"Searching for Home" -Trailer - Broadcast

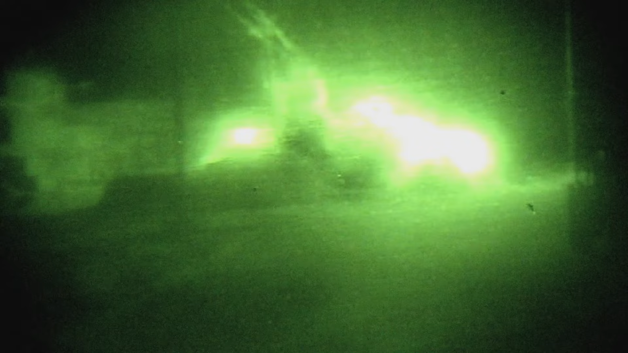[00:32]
As soon as I saw that bright white flash, I thought that I was dead.